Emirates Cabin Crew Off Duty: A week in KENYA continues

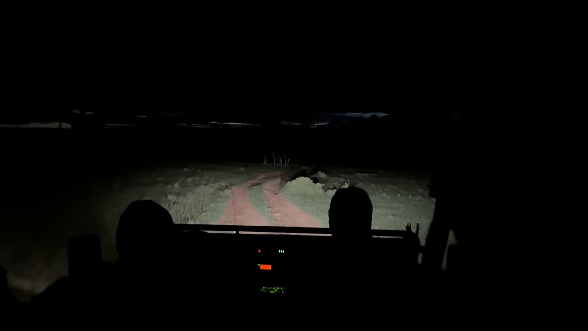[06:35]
Now we were headed back to the camp and as it was after dark,